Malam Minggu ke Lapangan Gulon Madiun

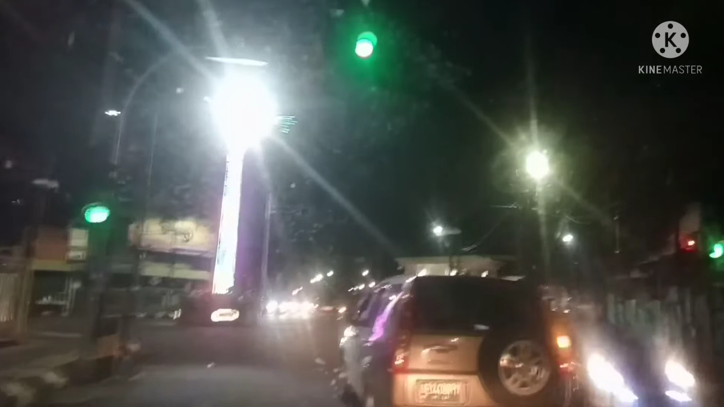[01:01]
Ini Lur, ini perempatan Pasar Sleko Madiun. Pasar Sleko sekarang dibangun dengan cantik. Di sini ada stan kuliner. Jadi yang mau bersantai-santai bisa datang ke sini sambil menikmati kuliner.